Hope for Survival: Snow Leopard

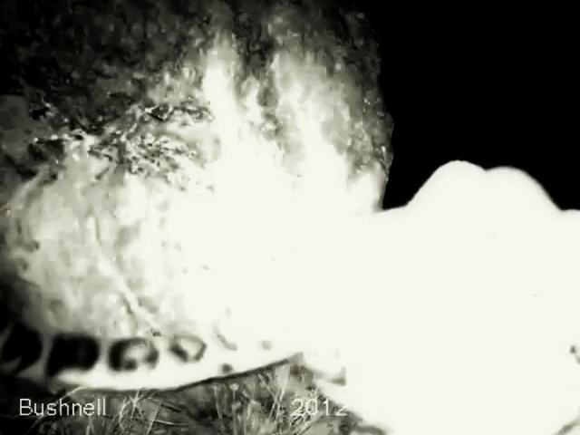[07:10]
Having noticed one of the cameras, the leopard decided to investigate a new object.